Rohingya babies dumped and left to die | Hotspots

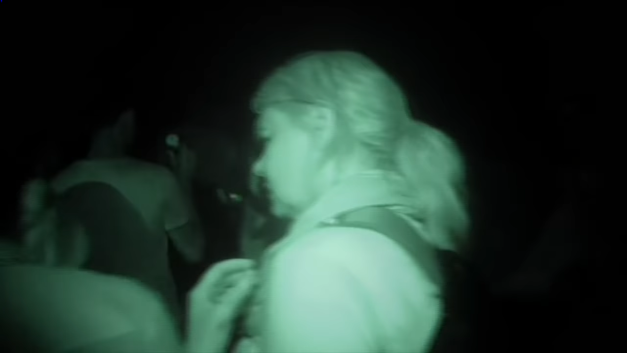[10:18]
which meant they could get on that boat. And there was suddenly hope for them.
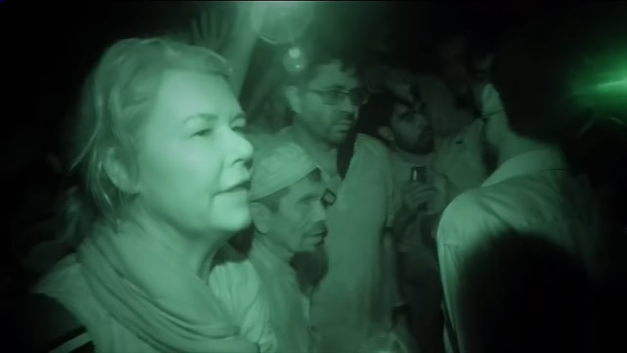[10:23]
They're all just saying they have to leave.
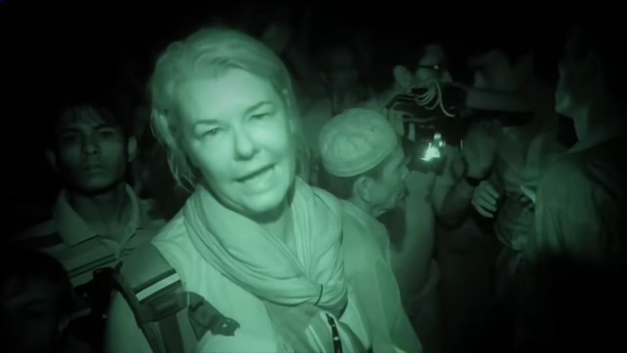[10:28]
They feel they're going to die here unless someone comes and helps them.
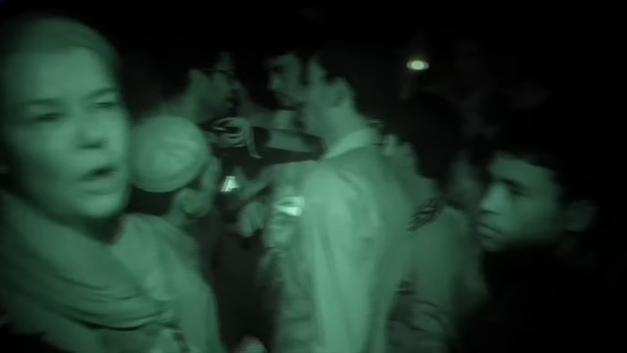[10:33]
And this is the result of what the UN calls a textbook example of ethnic cleansing. They have been pushed into this position simply because they're Rohingya Muslims. I think they all felt that we had come to rescue all of them, but unfortunately that was not going to be the case. We could only have a limited number on the boat itself.
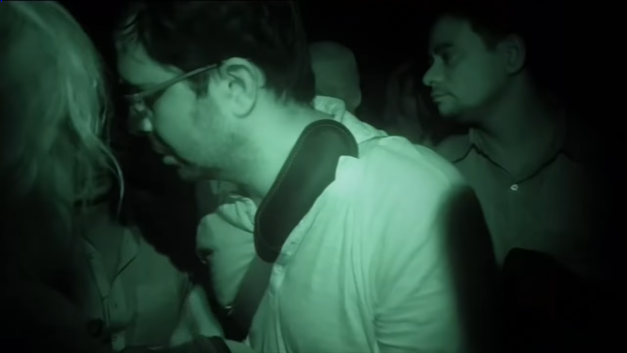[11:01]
Let's take this little one. Here, look how thin she is.
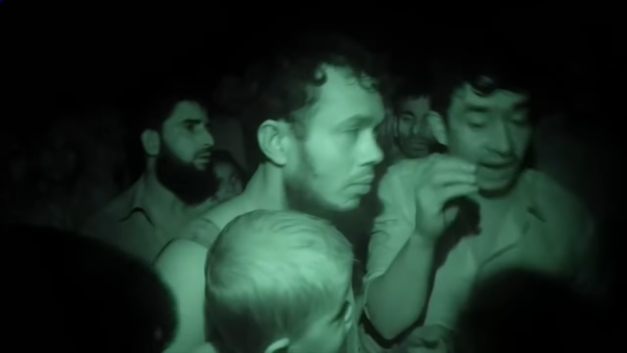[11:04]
There's seven people in the family. I don't know, Lordy. Can we squeeze them all? Seven adults. Seven adults you can't squeeze. Seven adults. For us to be choosing who would live or who would die was a really hard and terrible choice.
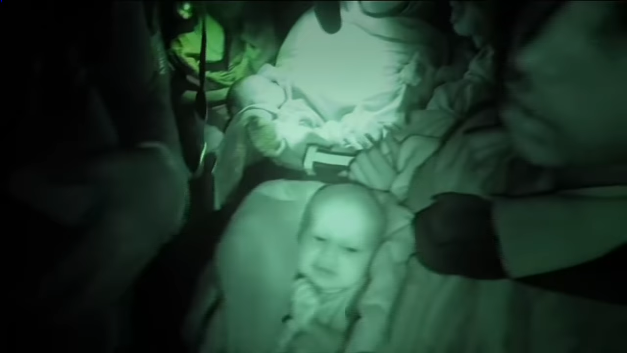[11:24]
But whoever we felt the most vulnerable, like the newborns and the old was a difficult choice. But there was no other choice, I think.
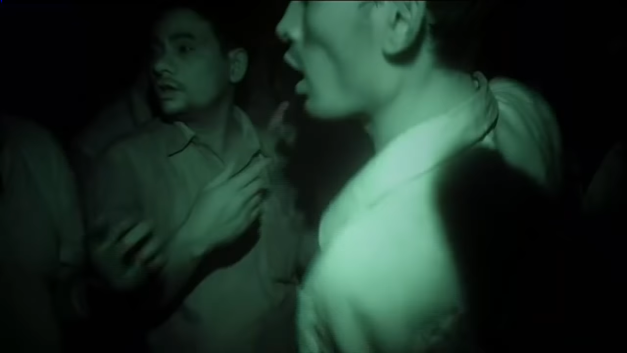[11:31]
I think things are getting a little bit out of control.
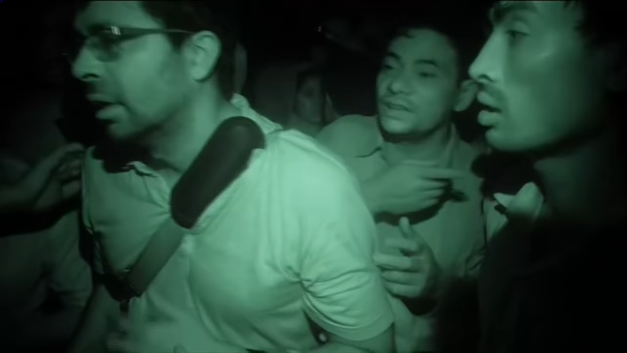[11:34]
OK, OK, we're being told to leave now.
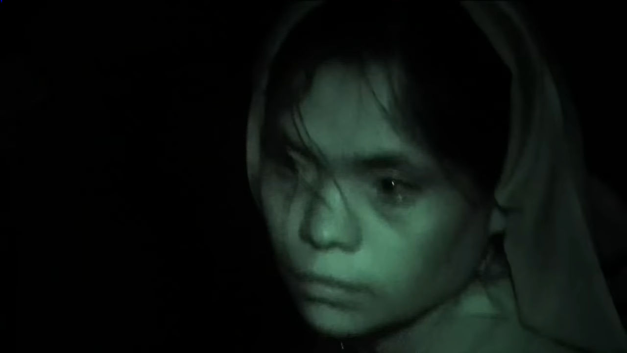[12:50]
They were looking like they'd been through some awful long nightmare.